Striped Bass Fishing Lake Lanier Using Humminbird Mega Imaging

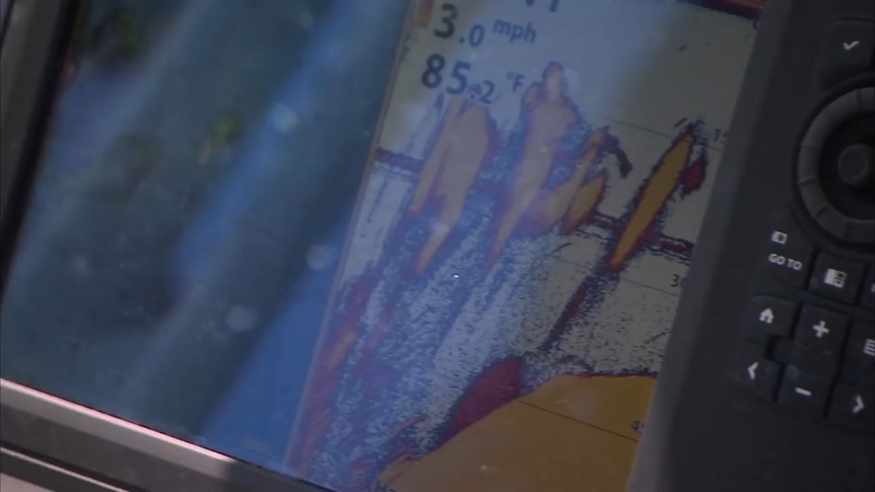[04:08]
On screen: speed 3.0 mph
That is a fish, my friend.
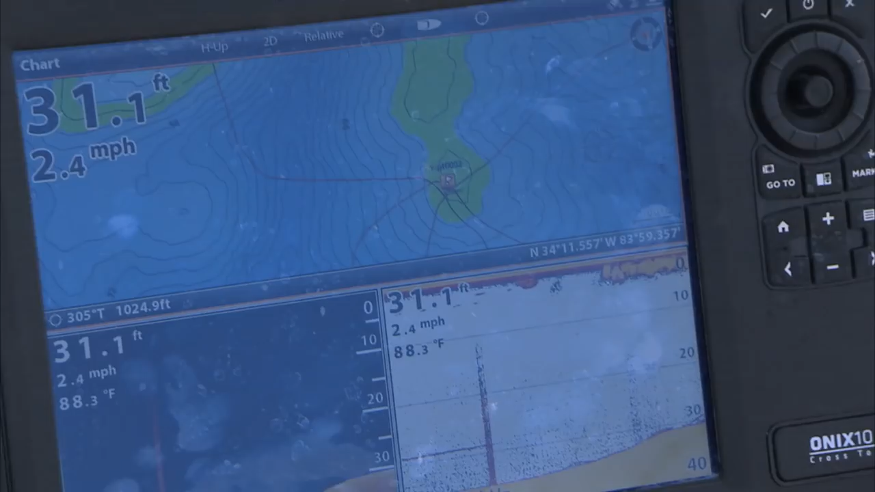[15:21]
On screen: depth 31.1 ft, water 88.3°F, speed 2.4 mph
Yeah, when we came over, there was a piece of brush and there were a whole bunch of fish off to the side of it.
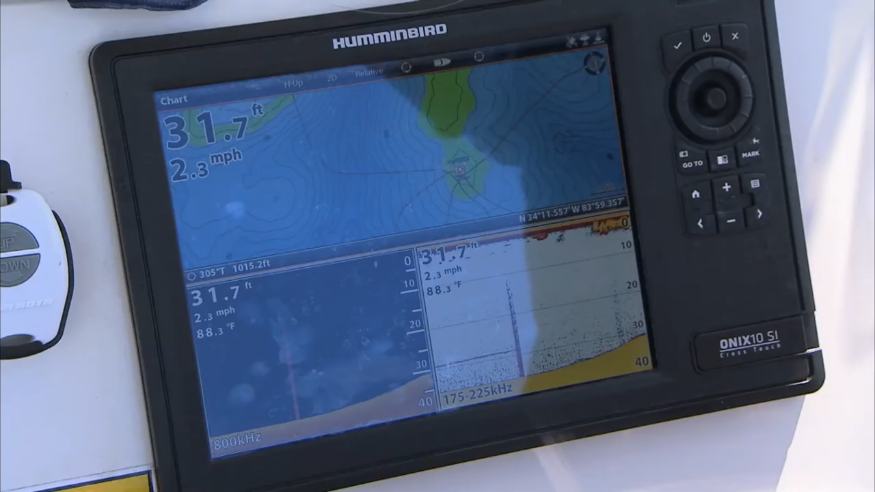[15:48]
On screen: depth 31.7 ft, water 88.3°F, speed 2.3 mph
They're still there, huh? Yes, sir. About 75 feet behind the boat.